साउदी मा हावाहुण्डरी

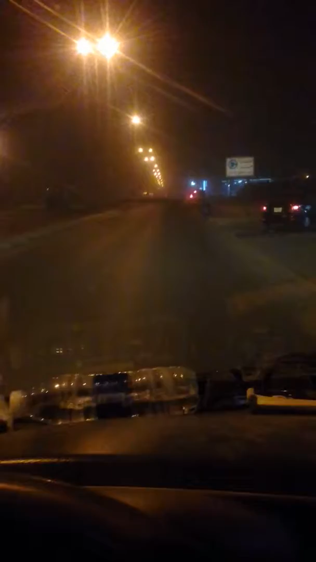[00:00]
आज पनि आम्मामा धुलै धुलो उडेर भुन्डरी उडेर बाफ्रे। आजको यो कति बजे अहिले? 5-6 बज्न आँट्यो यहाँ टाइम।
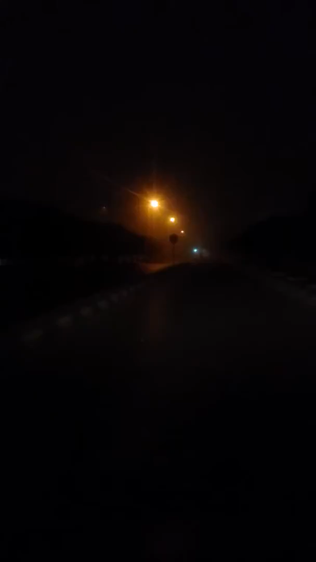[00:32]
धुल बहुत उडायो। देख मस्त दिखता है लेकिन, हाँ सिन, हाँ रात का सिन मस्त दिखता है लाइट का, लाइट से, लाइट के वजह से पूरा। हेर त धुलो उडेको, हेर त धुलो उडेको,
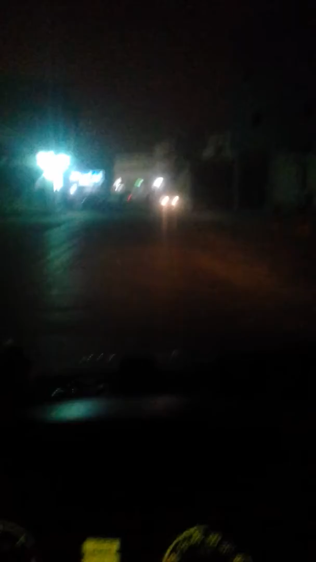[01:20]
हावा चल रहा था शुक्रवार को, आज भी बहुत। आज कौन सा बार है?
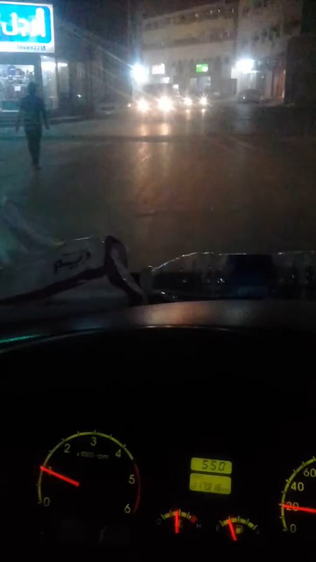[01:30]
संडे को भी बहुत हावा चल रहा है। देखो हम लोग बड़ा सिटी में आ गया, अभी ये सिटी का नाम है रियात।
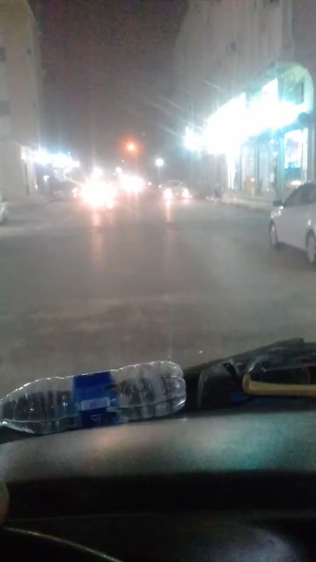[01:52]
रियात आ गया, रियात घुस के हम लोग अभी सुबह से